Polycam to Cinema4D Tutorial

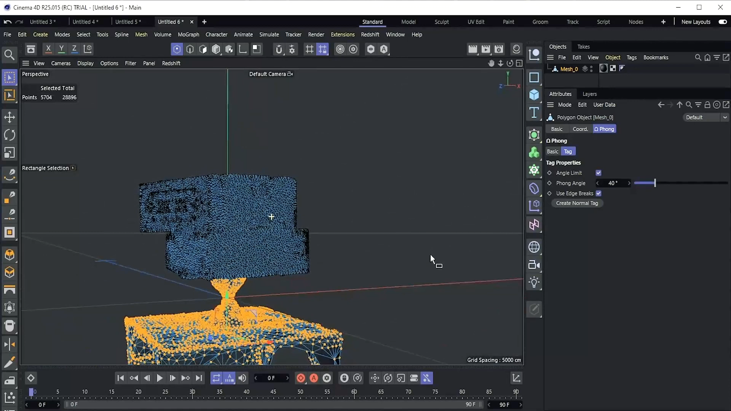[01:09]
and then pressing backspace to delete those vertices.
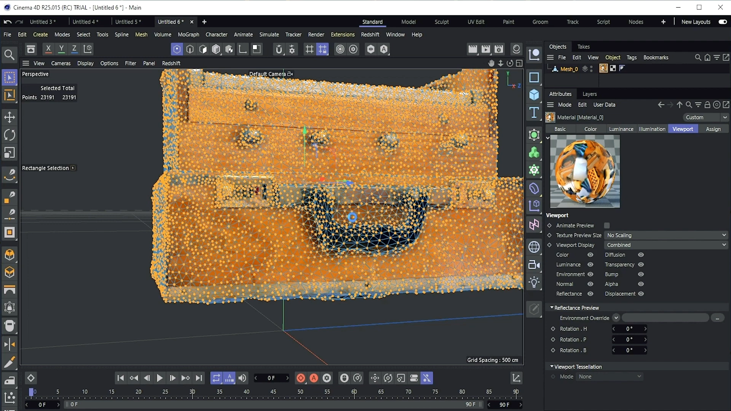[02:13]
Hit OK. So this will make all the polygons connected, so then sculpting will be a lot easier.